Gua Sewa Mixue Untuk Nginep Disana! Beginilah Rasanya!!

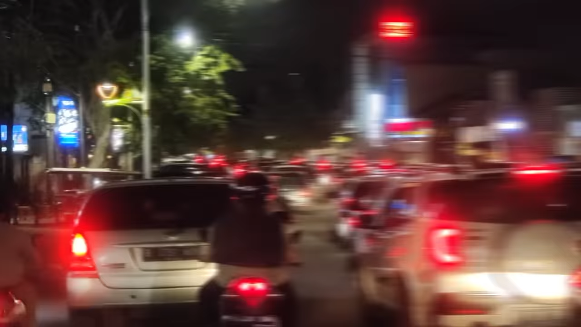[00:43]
Guys, ini average Muara Karang guys, macet. Jalur dulu kan tadi dari di belakang.